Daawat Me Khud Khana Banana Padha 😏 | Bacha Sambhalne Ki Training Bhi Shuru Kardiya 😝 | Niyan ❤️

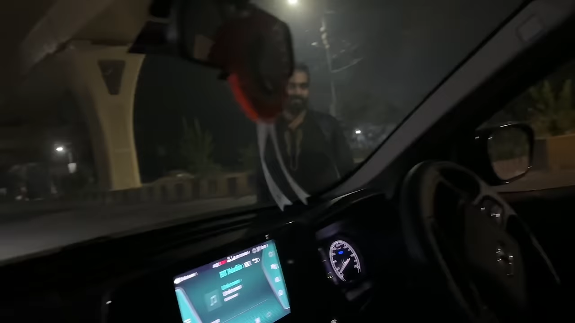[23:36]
चलो चलो चलते हैं भाई, मैं डर गया मेरा कोई मांगने वाला खड़ा है।